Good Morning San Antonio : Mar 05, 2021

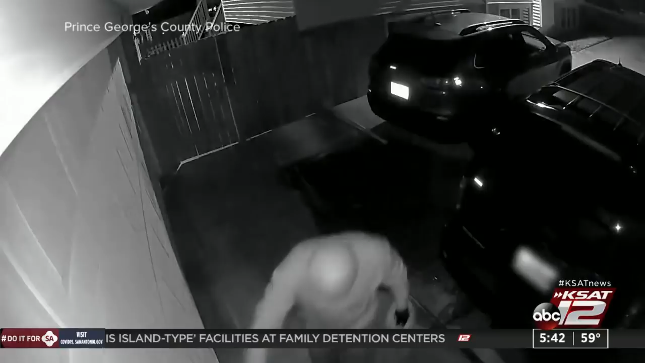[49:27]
This morning, investigators say the alleged serial arsonist seen in this video,
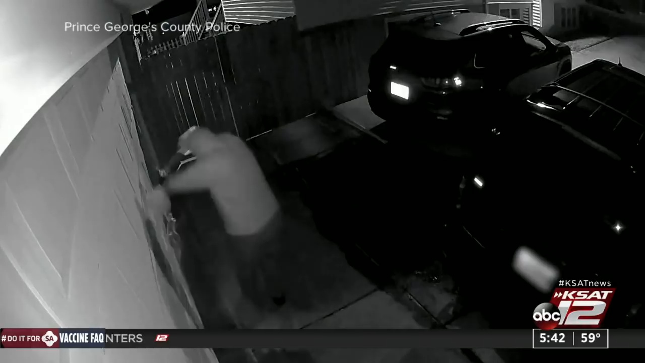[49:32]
allegedly dowsing homes and gas and setting them on fire,